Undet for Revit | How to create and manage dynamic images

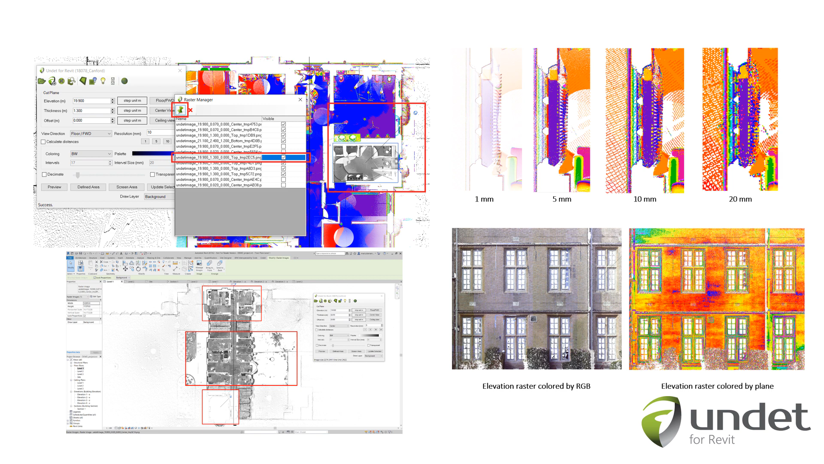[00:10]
Dynamic images will allow you to get clear and smooth view of point cloud data without loosing performance. To generate correct dynamic views we will need to follow couple steps and few rules.
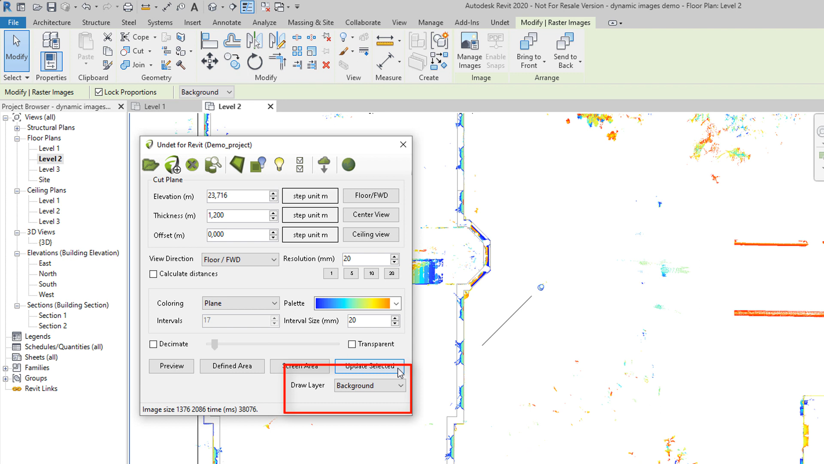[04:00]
You have two options background or foreground, you can adjust dynamic image position any time after creation.
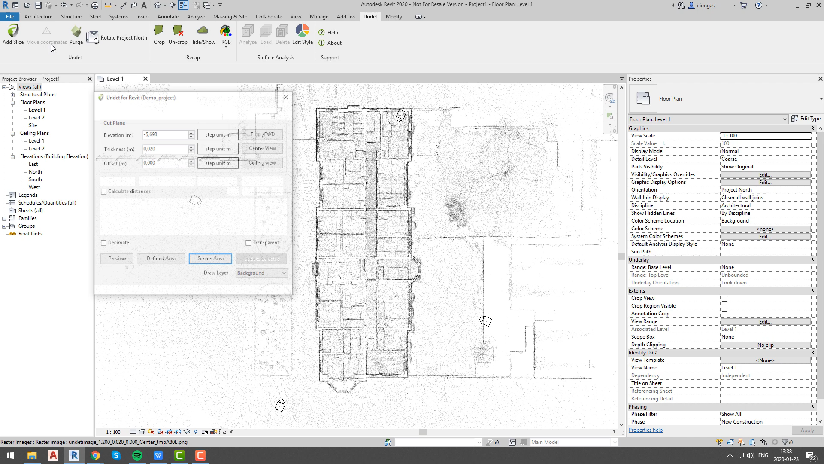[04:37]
To do it, we will create section, and go to that section view.
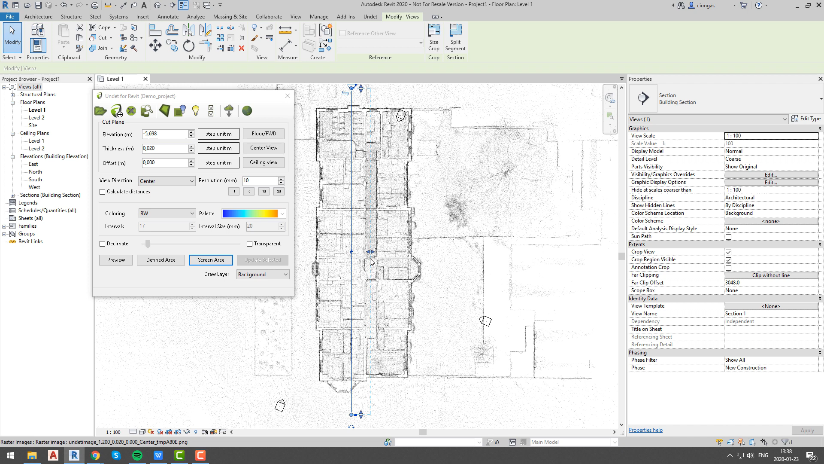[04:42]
Once again we will choose preview option to have understanding of situation.
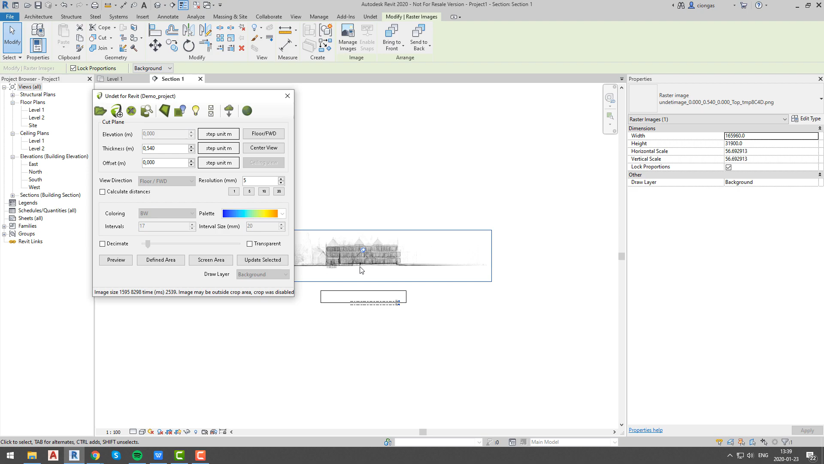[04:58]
Since we made preview of our dynamic image,
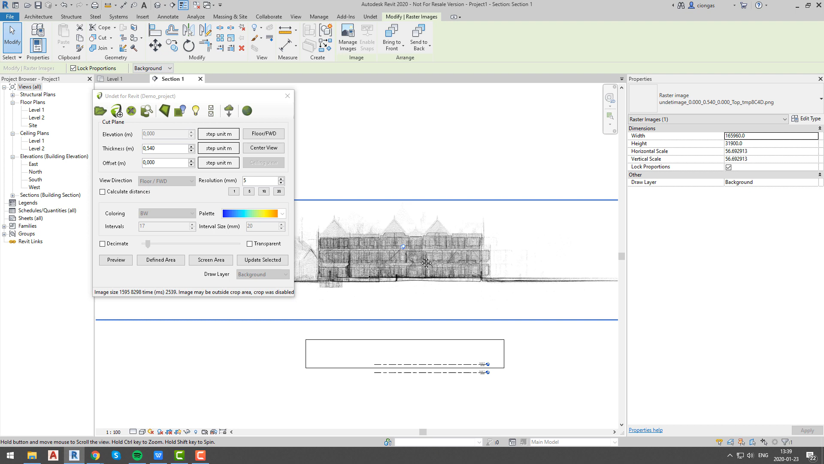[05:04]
we can use defined area option to define area of our interest.
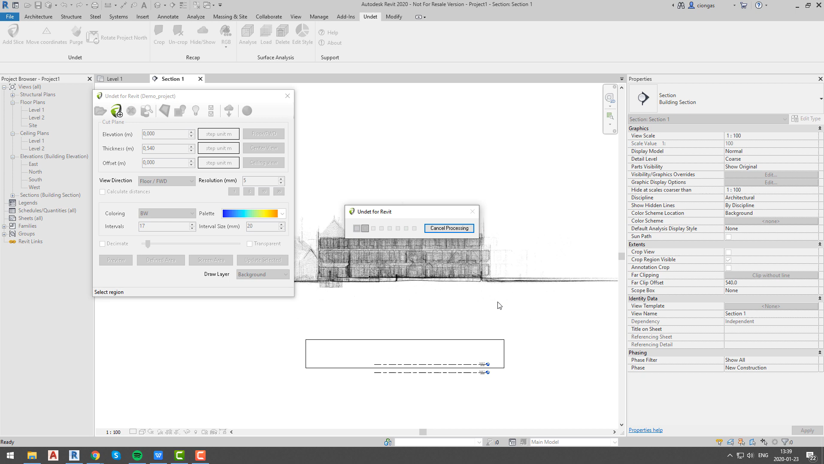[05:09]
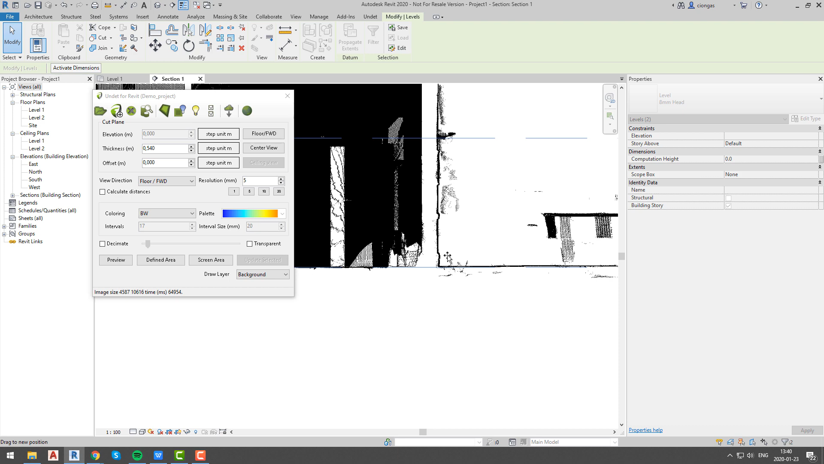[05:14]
As you can see we have image of our section which allows us to add levels very precise.
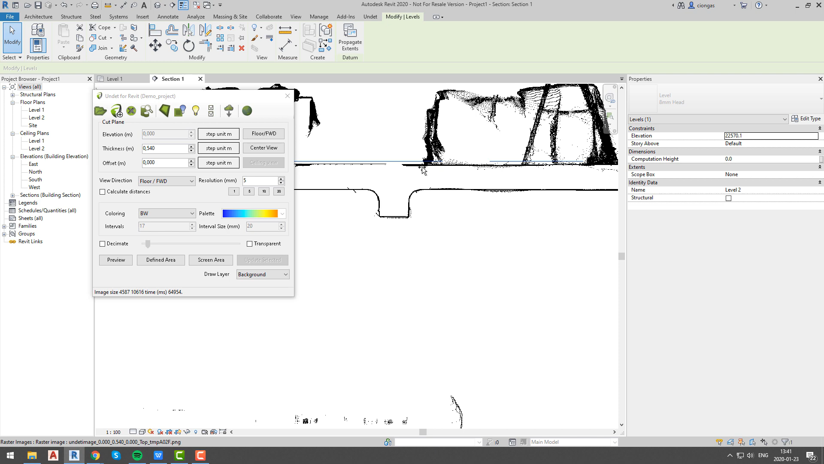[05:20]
This step is really important, because these levels will be first reference point towards further dynamic images generation and management.
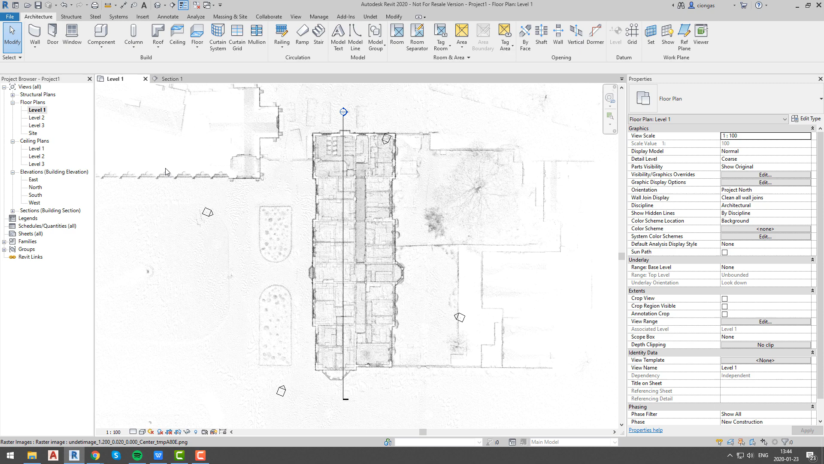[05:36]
Once we have levels, we can create dynamic images for our building levels, we will start from level 1, and we will create floor plan dynamic image. To do it we will open level 1 floor plan and we will click on add slice function. Over here we will create whole level floor
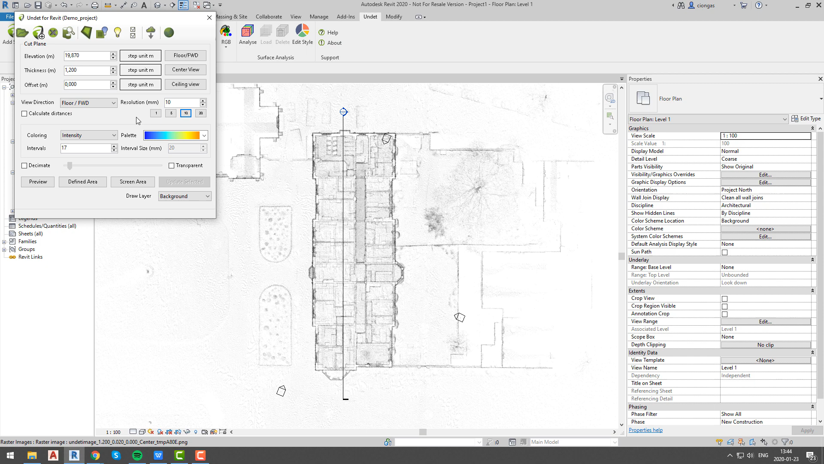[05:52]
plan image colored by intensity with 10mm resolution, we will choose same option floor forward, because we want to see our floor plan in our dynamic image.
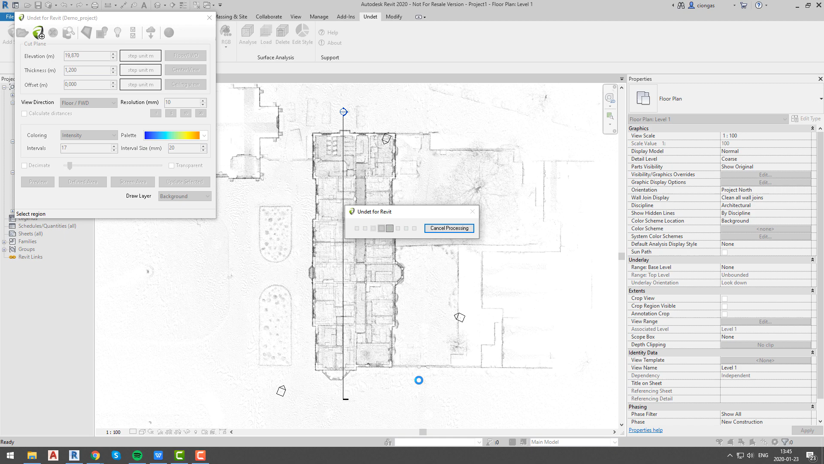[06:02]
Our thickness is 1.2 meters, so we will see all objects that are in our point cloud project which are up until 1.2 meters height from our floor level.
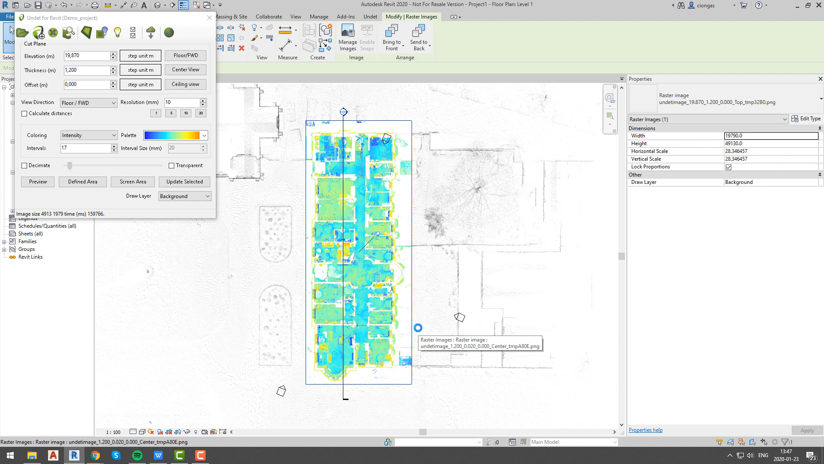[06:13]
Our level 1 floor plan dynamic image was created and we can see room plans and floor objects, and we could start modeling our building walls.
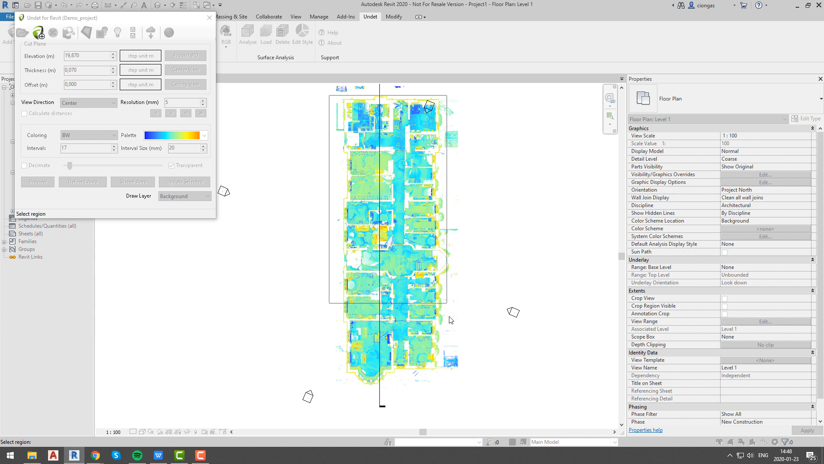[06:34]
As we can see walls outline visibility is much
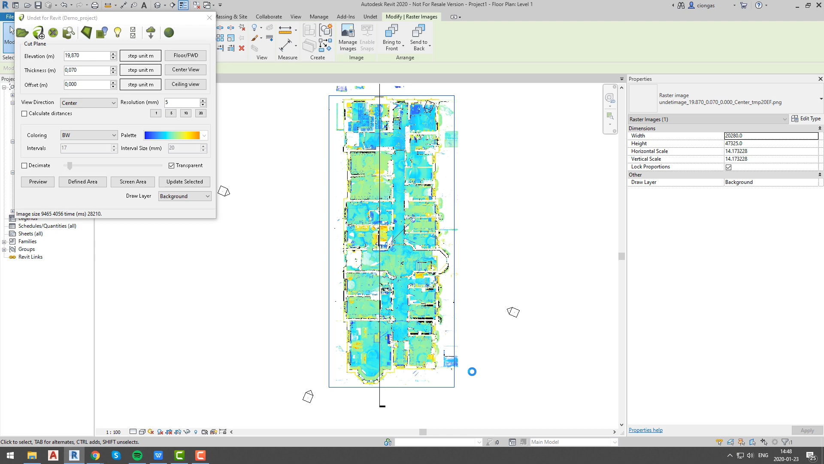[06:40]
more better than it was with one dynamic image only, now it is really easy to model walls precisely. On the other hand if you think that floor plan image is not needed for walls modeling we can always hide it by using raster manager button and hiding dynamic images that you do not need.
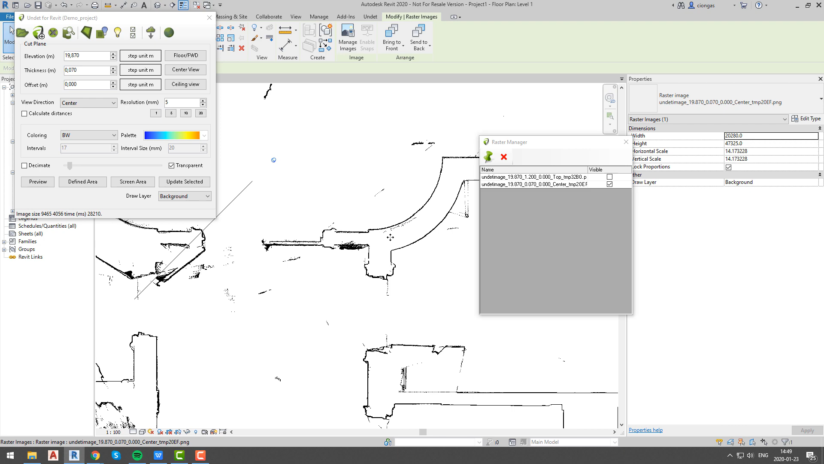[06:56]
We can also change arrangement of dynamic images.
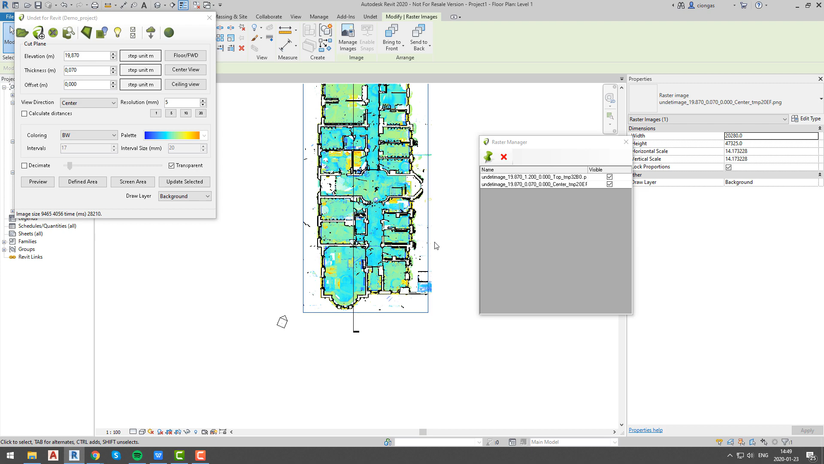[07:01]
When we have more than one image it is useful to arrange them according to information that you want to see at the time.
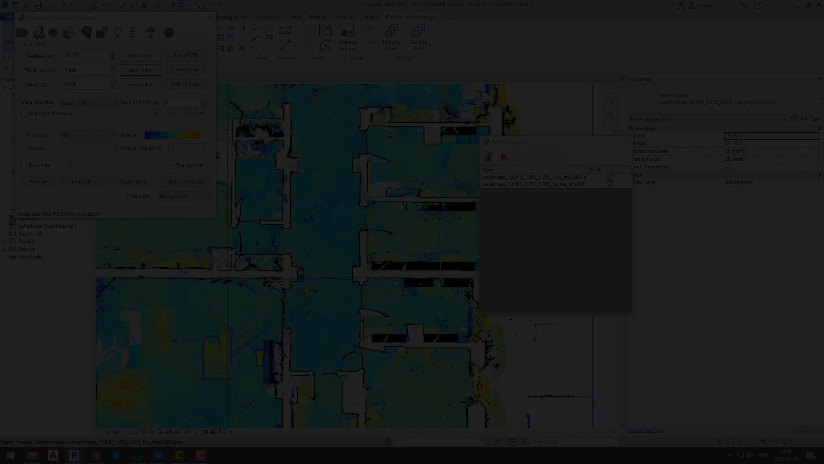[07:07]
We will create another image for ceiling view, this time we will use third option ceiling view. And this image will contain information of data which is in range of 1.1 meters from our cut plane which by default is 1.2 meters from floor level.
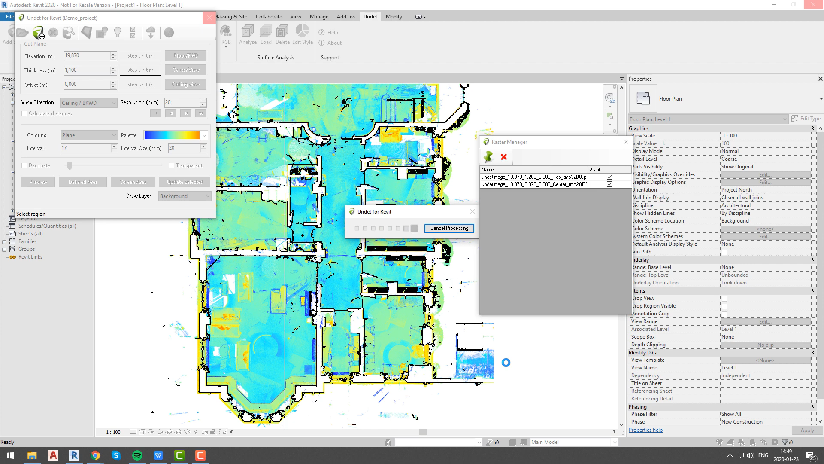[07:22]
As you can see there are no ceilings information in our image. It means that our ceiling level is higher than 2.3 meters,
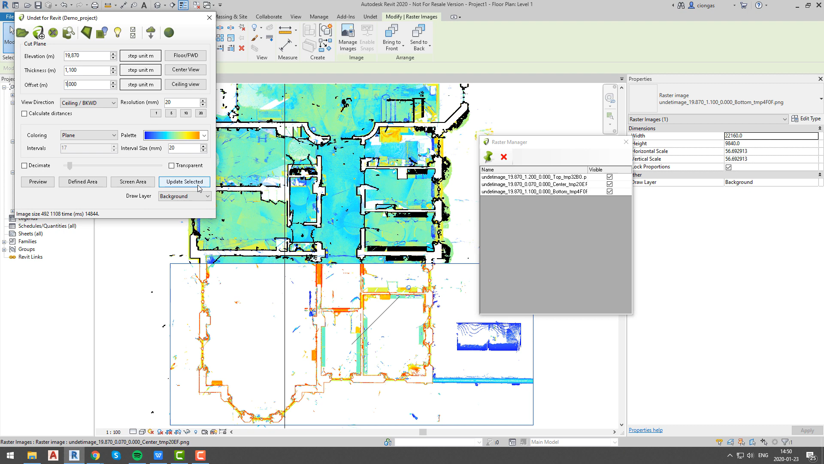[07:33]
so now we can either adjust cut plane value, or offset our plane location. In this case we will offset our plane by 1 meter. This is not enough so we will add another half meter.
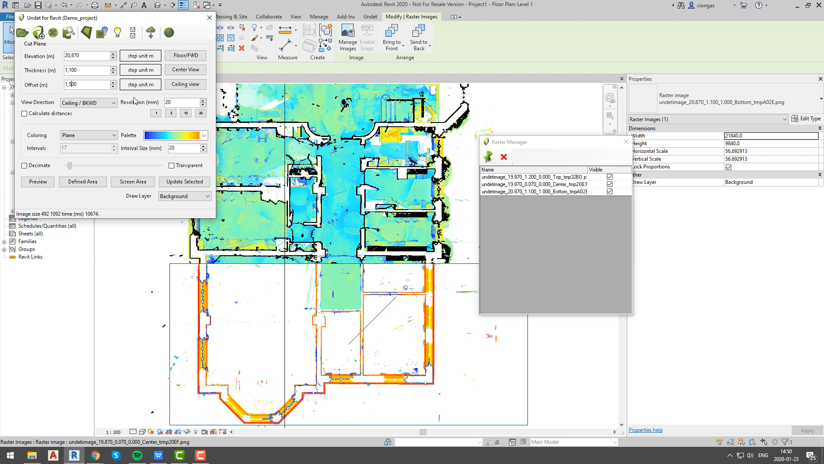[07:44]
Now we can see our ceiling, and once again using raster manager dialog we can rearrange our dynamic images to our desired order.